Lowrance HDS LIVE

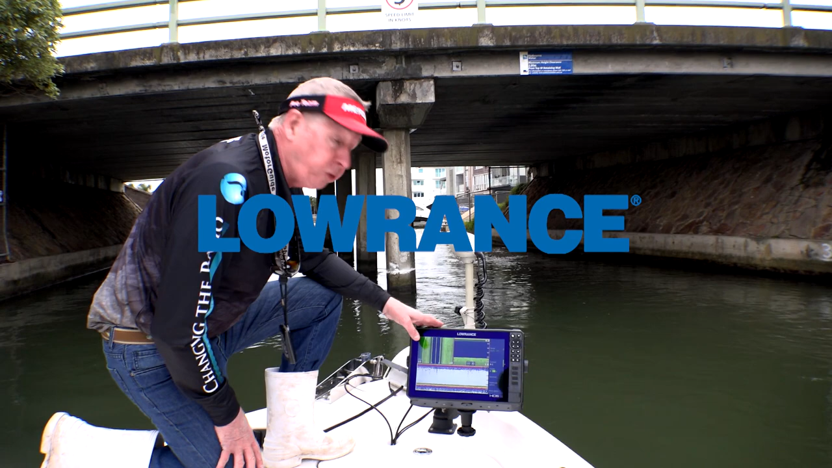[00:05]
Okay, so what we've got here is a Lowrance 12-inch live hooked up to a transducer.
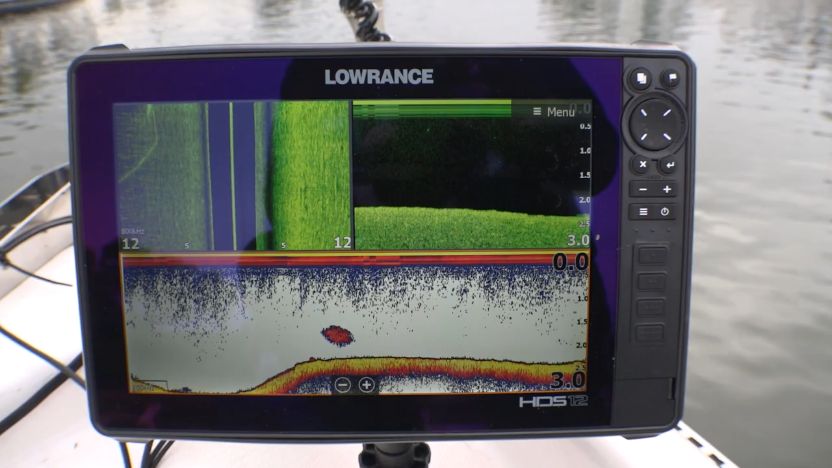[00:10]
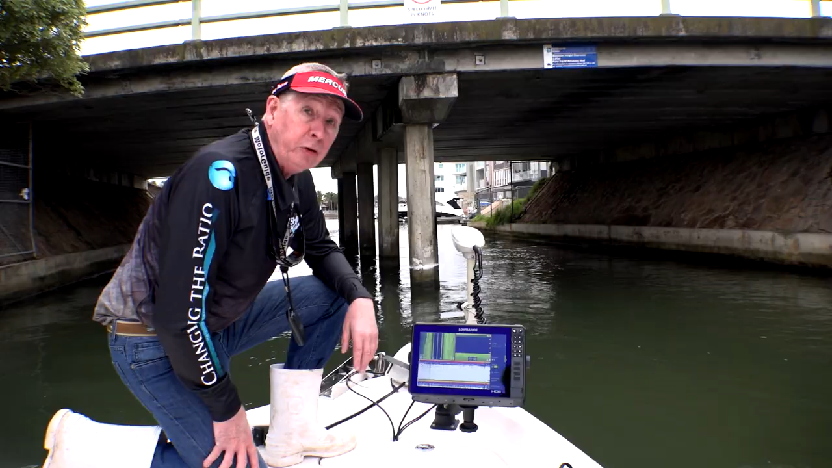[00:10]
The transducer is the all-in-one active imaging, which has downscan, sidescan, and traditional sonar. The transducer I've got is actually mounted on a roll bar at the front of the boat, so we're actually seeing fish left, right, and below the bow of the boat.
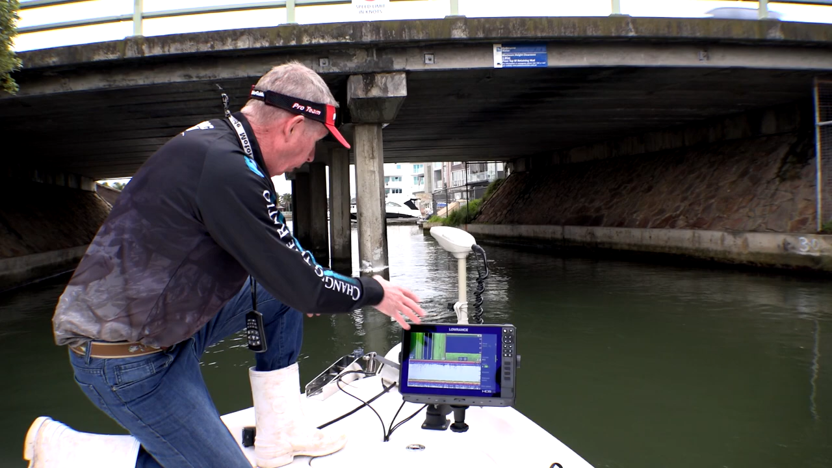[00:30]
It's not located down on the stern like some setups. So what we're going to do now is we're just going to roll up under this bridge. We'll have a look at how the pylons sound up, see if we can find some brim. Structure-wise, brim we're always going to be associated with this sort of structure. There's a lot of incoming tide coming at the moment. So let's roll up and then just see what we've got here.
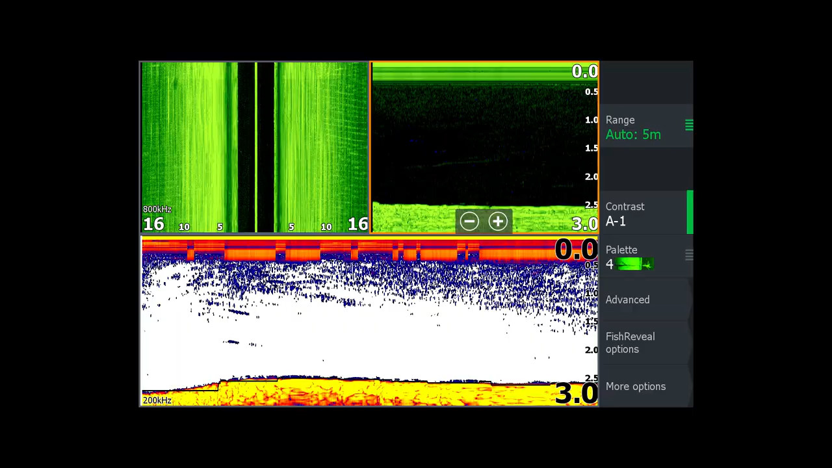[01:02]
Just lastly, the setup here on the traditional sounder is I've got a three-screen view, normal sonar down the bottom, sidescan on the left-hand side, downscan on the right-hand side.
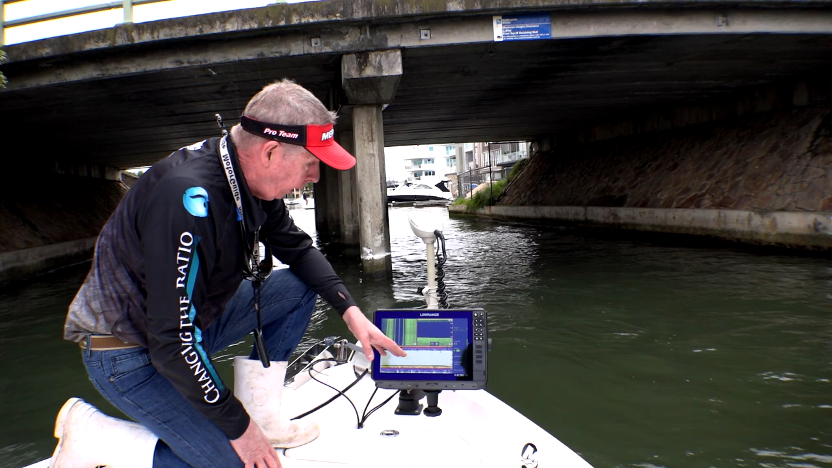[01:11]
In the normal sonar setup, I've got a set on 200 kilohertz on general settings,
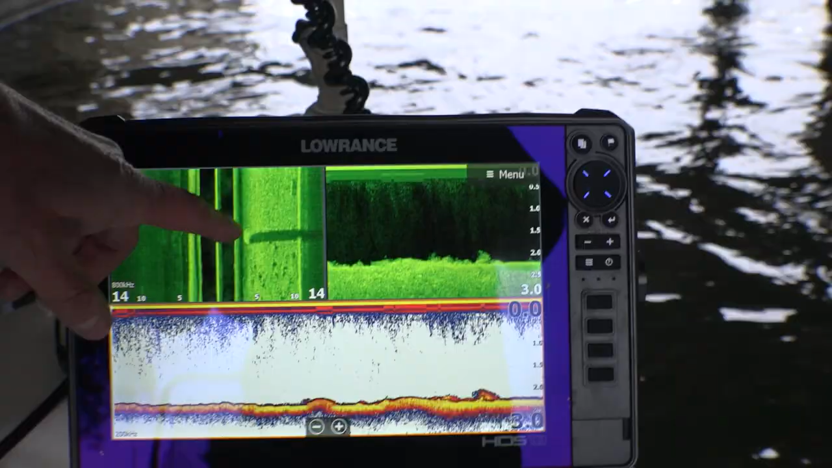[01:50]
Left-hand side, you can see down to the bottom and up concrete wall. I'd say no real fishers yet, no brimmers yet.
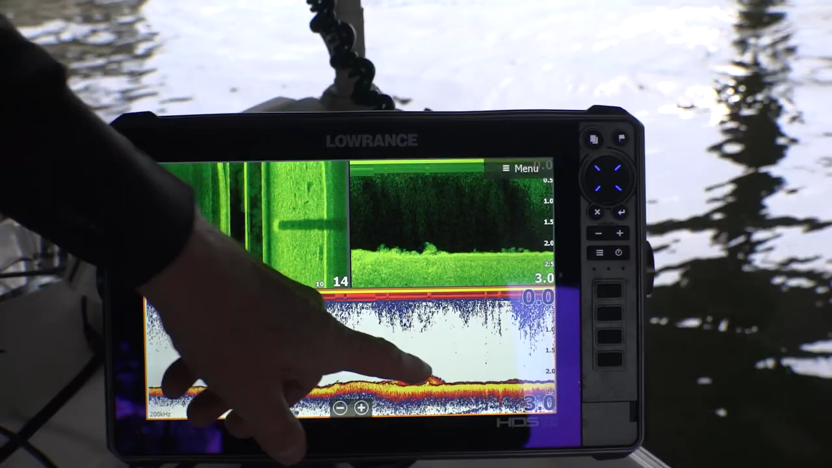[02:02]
Something down on the bottom here, but didn't really arch up too much.
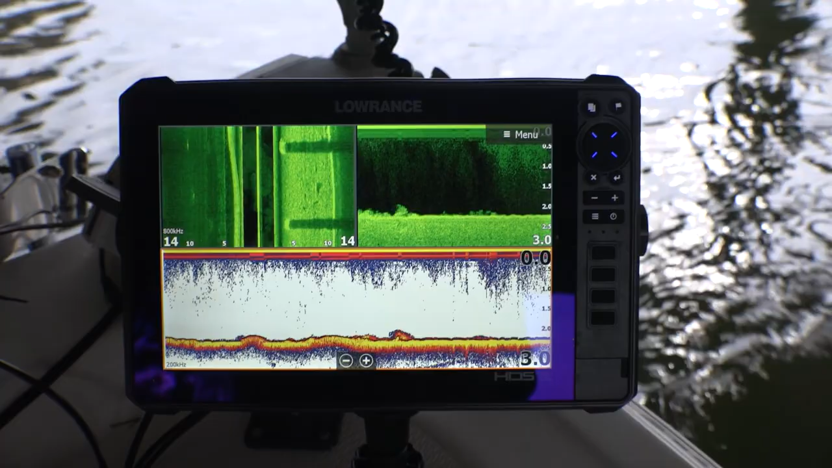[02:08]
But I'm sure, we'll probably find some fish just as we come out from underneath the bridge.
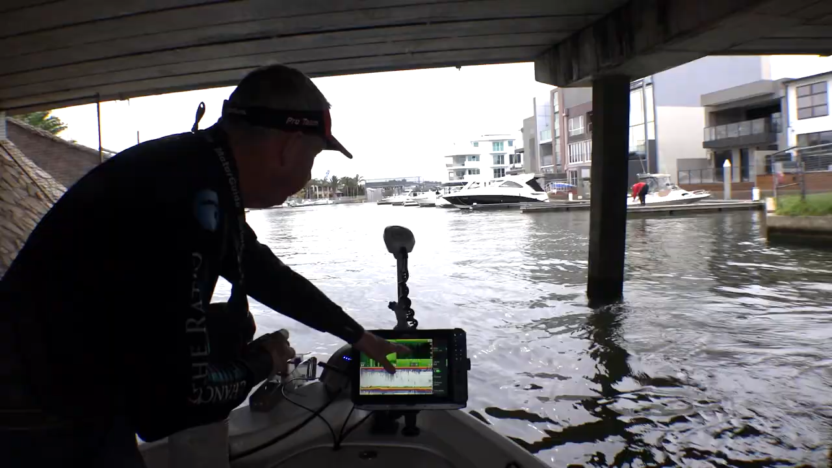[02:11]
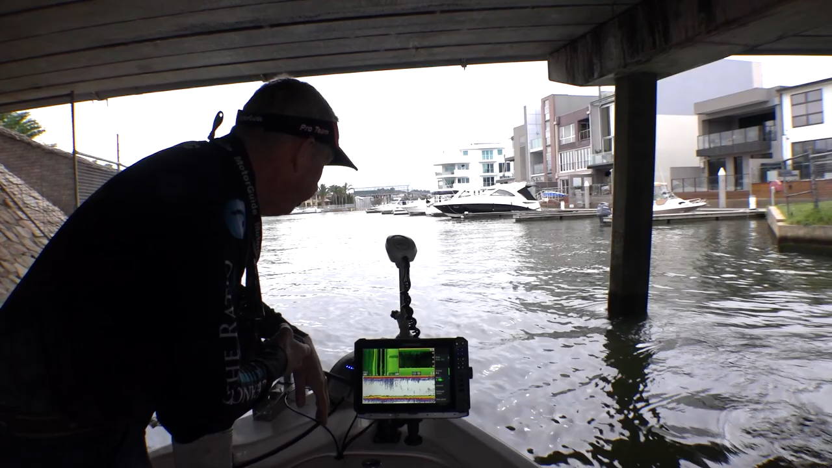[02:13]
The marks on the downscan with fish reveal on will probably reflect a little bit what the traditional sound is going to say.
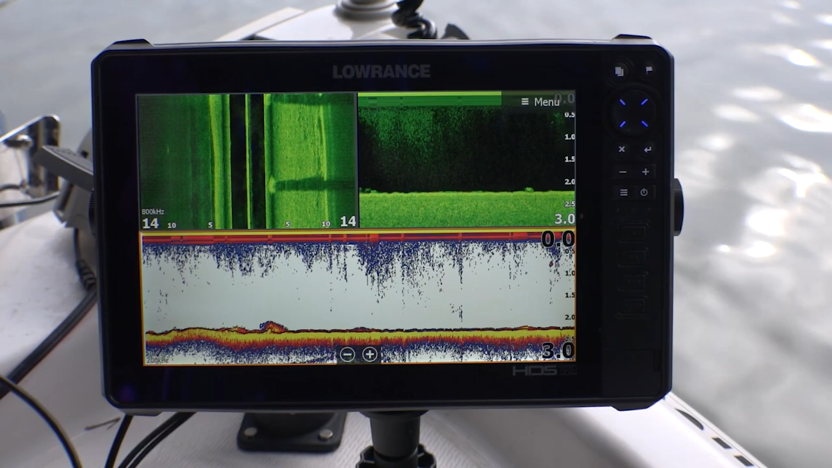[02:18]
We're only in three meters of water.
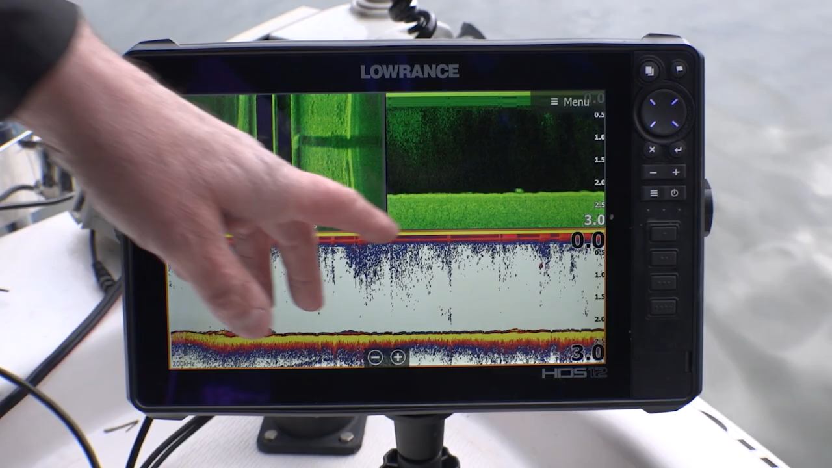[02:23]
Yes, and there we go, here's a nice fish coming in into screen just now. Just as we came out from underneath the overpass.
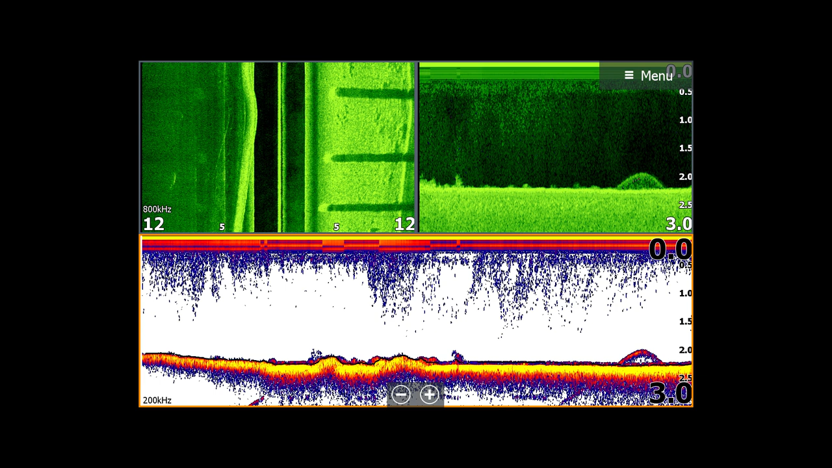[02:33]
Nice fish,
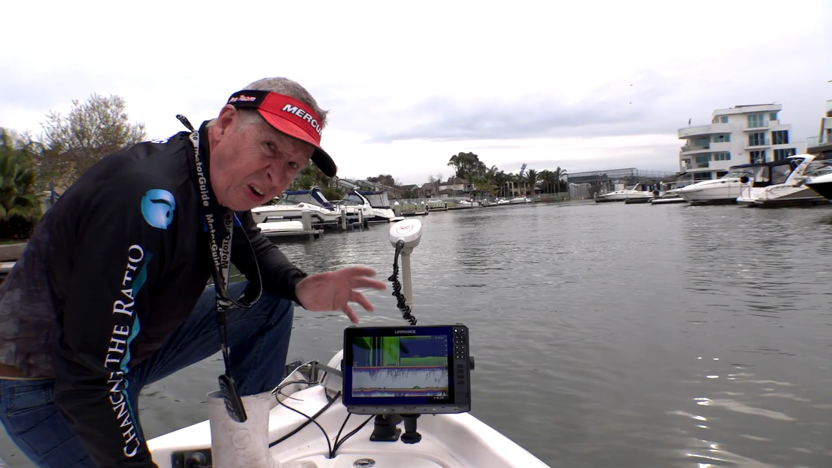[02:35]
possibly a mulloway associated with that structure and those pylons of the bridge.